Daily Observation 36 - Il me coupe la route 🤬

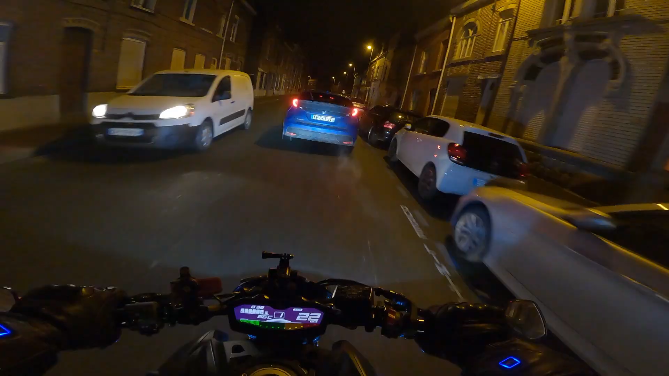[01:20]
Ouais du coup j'ai changé d'visière, j'ai mis la visière transparente, comme ça je vois quelque chose. C'est bien, je vois ma route, courtoisie. Vas-y grand, serre-toi.
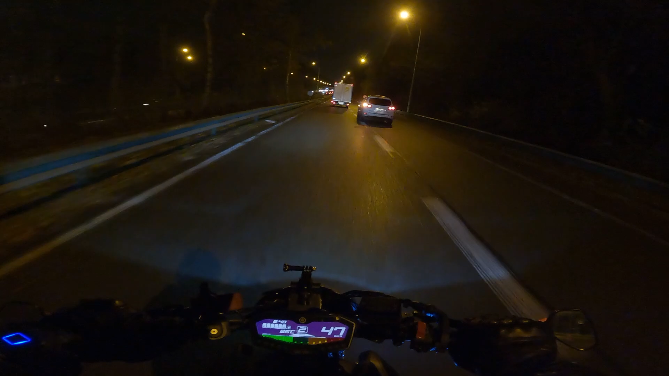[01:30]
Vas-y je vais pas te manger. Ah non le gars il va manger toute la ligne. Il y a des gens ils ont peur comme ça, alors qu'on est gentil nous les motards. Alors il risque d'avoir une légère entrée d'air dans mon casque.
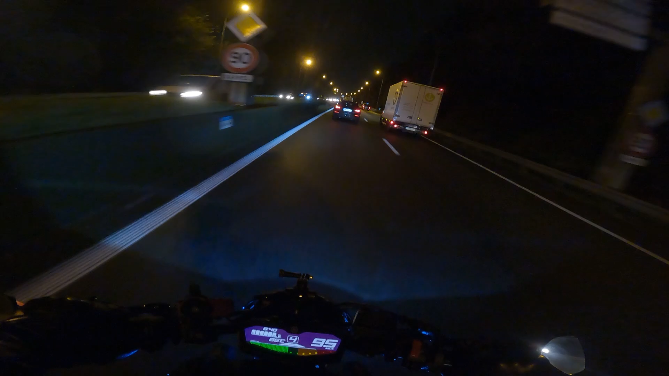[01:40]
Forcément j'ai le bonnet de Père Noël et il y a des petites lanières et ça fait une légère entrée d'air. Vous êtes au courant s'il y a un petit peu de grand air dans le son, c'est à cause de ça. Je suis vraiment content, mon phare il éclaire vraiment bien celui-là. Celui que j'avais avant je voyais rien du tout et là vraiment celui-là, nickel. C'est une fin de journée pour moi.
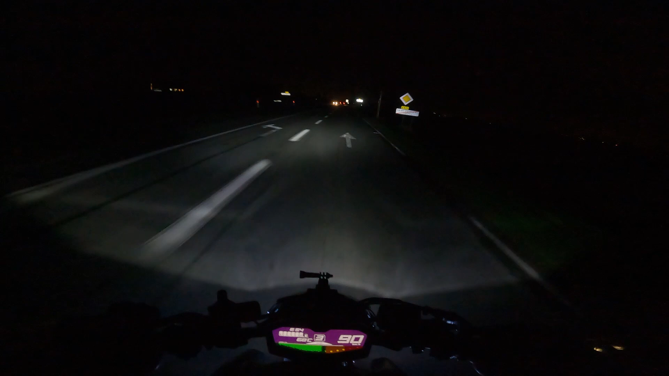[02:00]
On va se rentrer. Ah ouais je pars le matin, il fait nuit, je reviens le soir, il fait nuit. C'est comme ça maintenant. Encore j'aime bien rouler de nuit. Ça fait longtemps que je l'avais pas fait, c'est vrai que maintenant que j'ai plus confiance sur ma moto, c'est un truc que je serais plus souvent.
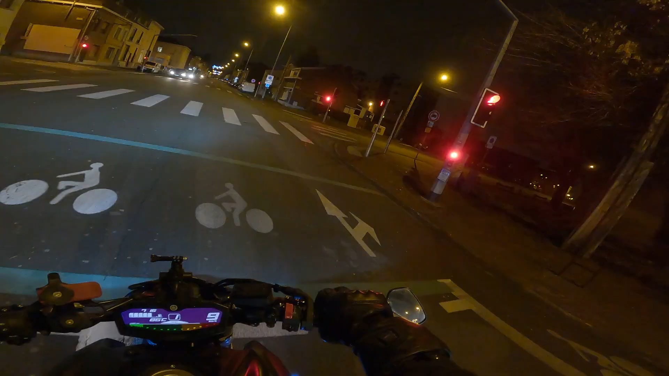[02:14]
Alors je sais pas pourquoi ça a klaxonné, ça m'étonnerait que le feu vert là, il passe vert avant nous. Donc pour moi c'est l'autre qui est passé au rouge.
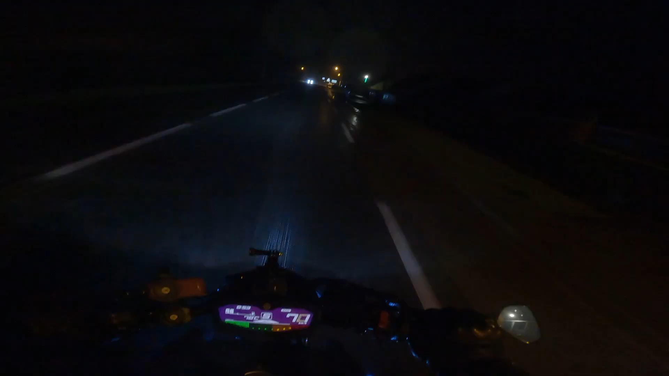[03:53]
On va arriver trempés. Oh là là, fait chier. Tout le long de la route ça va pas arrêter d'accélérer.
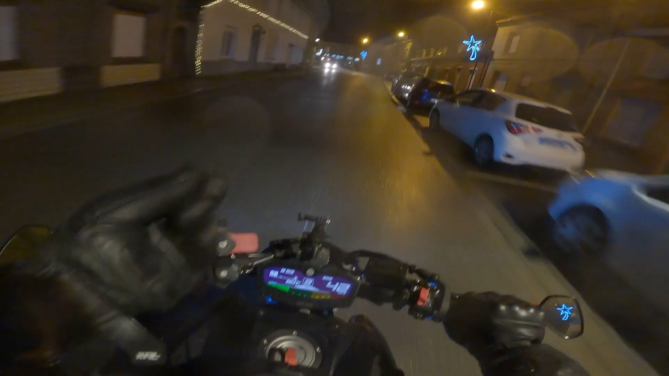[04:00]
Ils n'avaient pas prévu de pluie normalement. Moi je le retrouve sur la flotte.
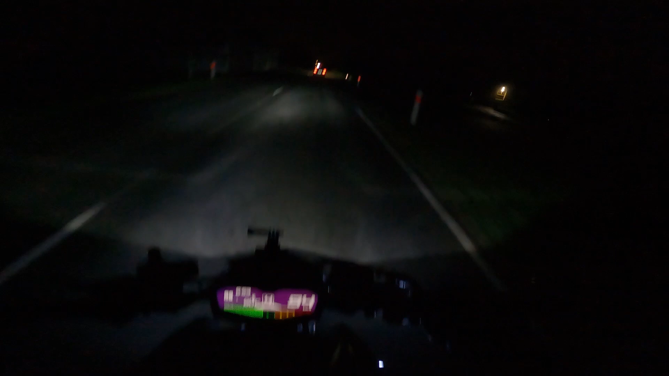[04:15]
Je dois aller chercher un colis à Intermarché L'Homme, enfin un magasin à côté. Et en plus je dois lancer le concours ce soir. Donc j'ai encore des photos à faire, je dois lancer un concours. Du coup il est bientôt 18h. Mais du coup j'ai un concours j'aimerais bien le lancer ce soir vers 20h. Le jour où vous avez cette vidéo, le concours il a fini depuis bien longtemps. Si vous voulez pas arrêter les prochains, venez me suivre sur Instagram. Je vous mets le petit tag en bas à gauche.
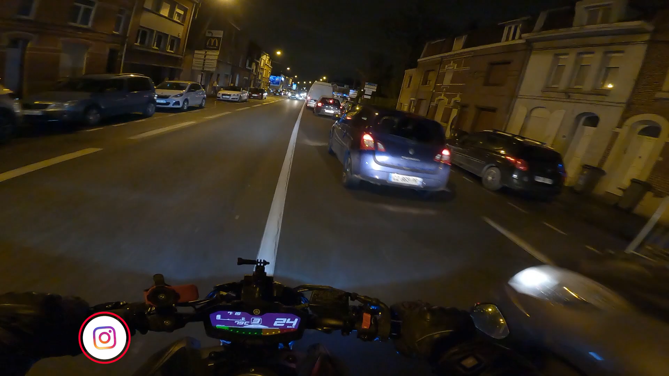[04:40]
Oh là là là là là ! Putain là ! Vive les voies vélos ! Allez !
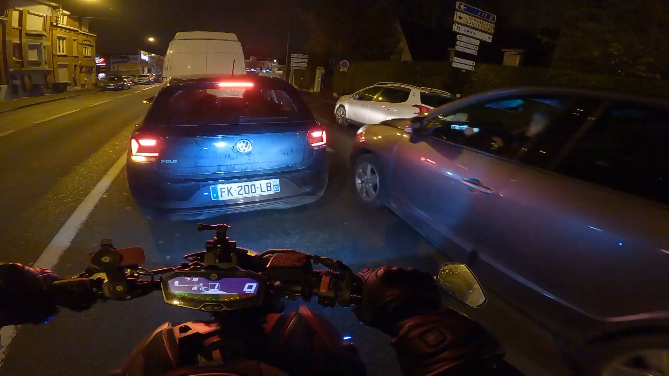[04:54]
Je vais laisser passer parce que je vais m'asserrer et me foncer dedans.
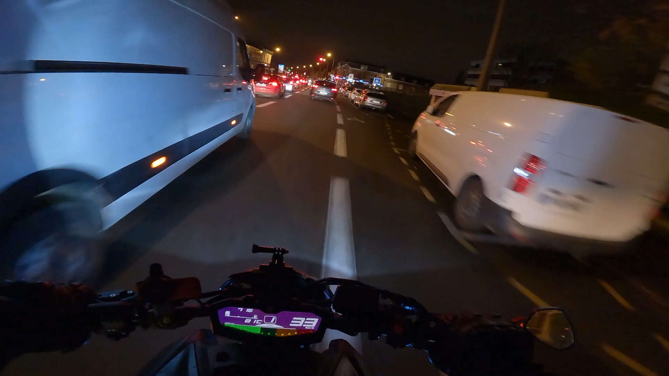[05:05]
Allez ! Go vers Intermarché, on va aller chercher ce petit colis. Alors go, l'atelier du vapoteur.
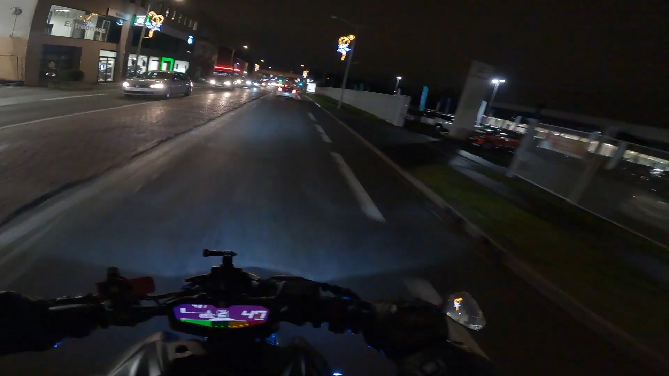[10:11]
Putain, je sais pas, tu te mets sur votre gauche pour aller à gauche, tu te mets pas comme ça au milieu. Il y a des gens vraiment débiles, mais sérieux. Bon, bah, c'est la fin de cette daily transit. J'espère que vous aurez plu. Moi, je fais des gros bisous. Puis surtout, n'oubliez pas le petit pouce bleu pour cette nouvelle année. Voilà. Des bisous.